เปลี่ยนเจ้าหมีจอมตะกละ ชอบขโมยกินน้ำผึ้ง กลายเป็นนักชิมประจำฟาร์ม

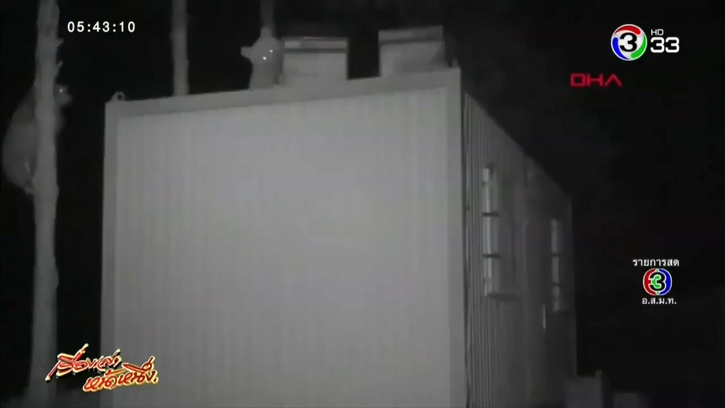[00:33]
มีบันดาเจ้ามีที่กระโมย มักจะแอบเข้ามากินน้ำพึ่งในฟาร์มเป็นประจำครับสร้างความเสียหายต่อผลผลิตและกล่องเลี้ยงพึ่งของเจ้าของฟาร์มอยู่บ่อยๆซึ่งใน
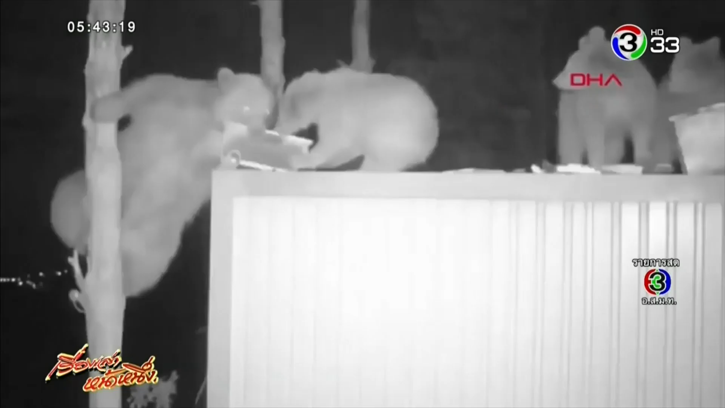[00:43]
3 ปีที่ผ่านมา ฟาร์มนี้เสียหายกว่า 3 แสนบาทเลยพี่เดียวนะครับเจ้าของฟาร์มพยายามแก้กปัญหา ด้วยการทำรวดจันก็แล้วเอา
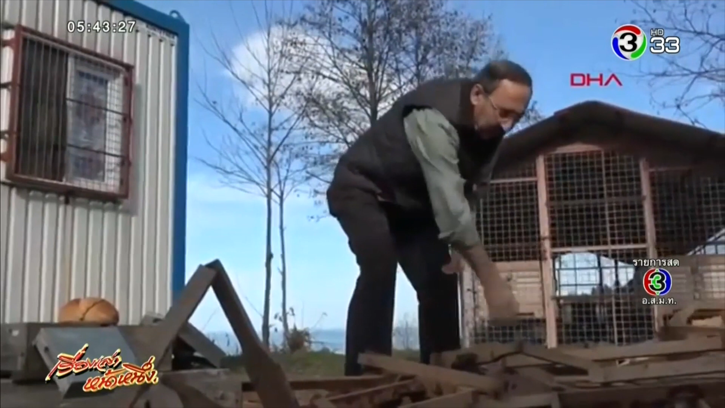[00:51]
พลไม้ไปรอบพวกมัน นอกฟาร์มก็แล้วก็ไม่ได้ผลอะไรเลยครับ
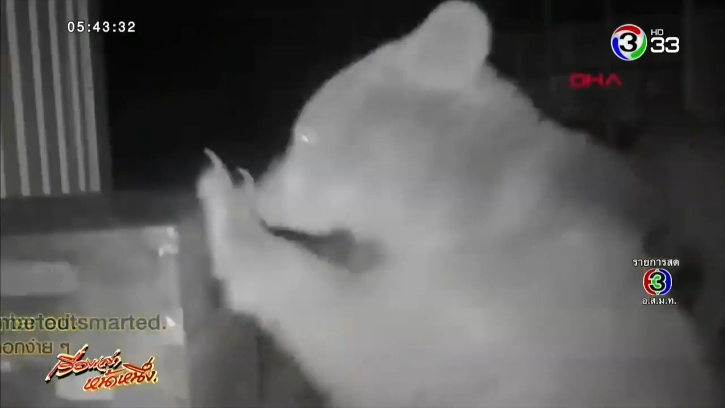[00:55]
เจ้ามีพวกนี้เก
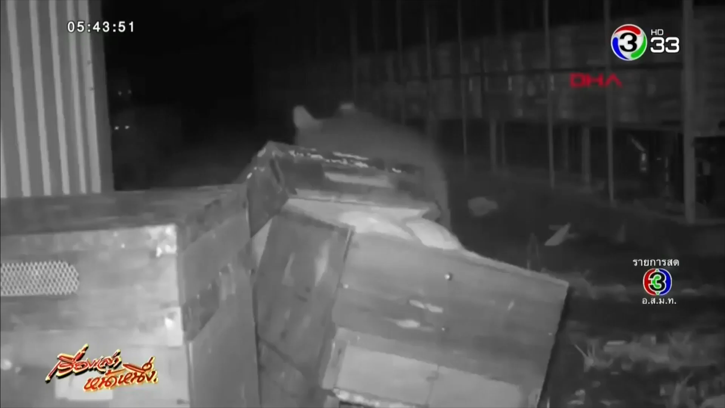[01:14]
ี่เขาject calling idea ขึ้นมาว่าน่าจะใช้พวกมันให
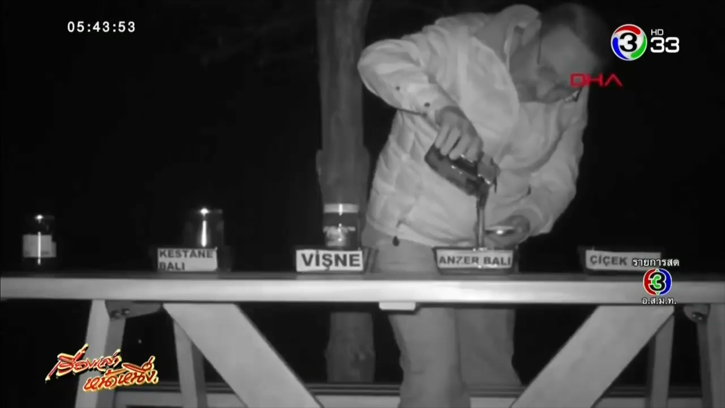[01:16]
้เป้นประโยชน์ด้วยการให้พวกมันนั้นช่วยชิมน้ำพึ่งว่า ช Matth ไหนรสชาติดี
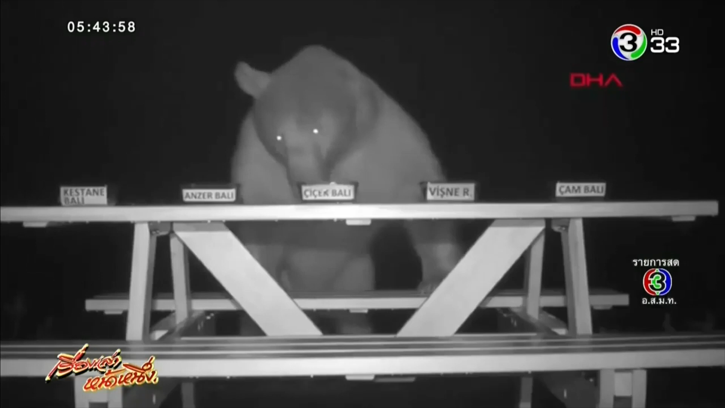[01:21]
ที่สุดโดยสังเกตจากปริมาณน้ำพึ่งที่ลดลองไปเปลี่ยนใจว่าเปลี่ยนจากที่ขม